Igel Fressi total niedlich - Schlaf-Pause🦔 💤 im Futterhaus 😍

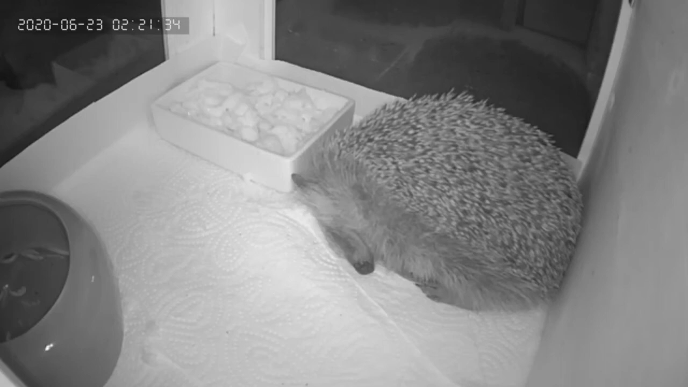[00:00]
Dies ist Igel Fressi in seiner Futterhütte. Er ist ein wilder Igel, der freien Zugang zu unserem Garten hat und diesen auch regelmäßig verlässt, aber immer wieder kommt, weil er in einer anderen Hütte ein Nest gebaut hat. Wir unterstützen ihn, indem wir ihm Wasser geben und in der Futterhütte lebendige Mehlwürmer und etwas Rührei anbieten. Das mag er total gerne und kommt dann, nachdem er einige Stunden im Garten rumgerannt ist, gerne eben in diese Futterhütte,